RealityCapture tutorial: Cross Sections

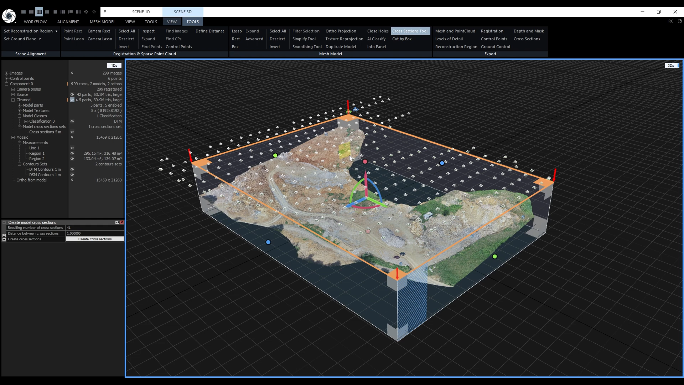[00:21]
Besides the usual editing options, this widget allows us to set up the cutting plane direction. By default, the cutting plane is set to be horizontal, but by clicking on these squares we can change the direction. At the same time, the widget displays a ruler that allows us to see a preview of the cross-sections by hovering the mouse cursor over the ruler. The first cross-section starts here from the starting point that is indicated by these red arrows. Now let's take a look at the cross-sections panel. The cross-sections panel in the 1DS is very simple.
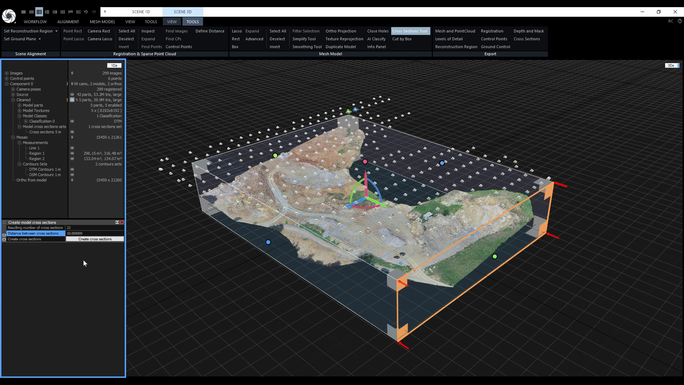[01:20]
So if we type in 10 meters, the resulting number of cross-sections will be 22. When we are satisfied with the preview, we can create them. After the computation, we can disable the tool and turn off the visibility of the mesh, so we can see them better.